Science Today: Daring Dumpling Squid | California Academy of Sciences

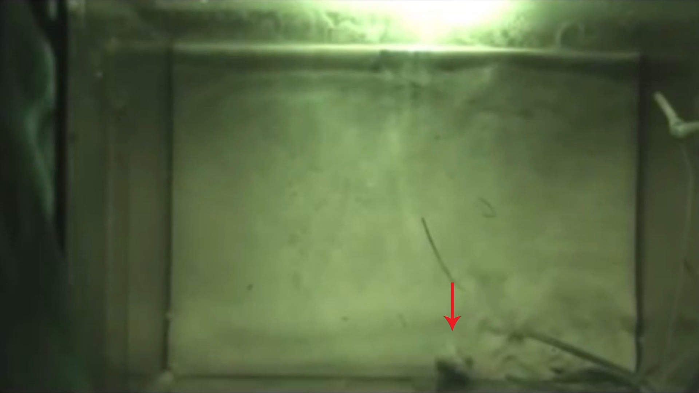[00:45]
But if the predator entered during or afterward, the squid basically ignored the fish and went on with their business.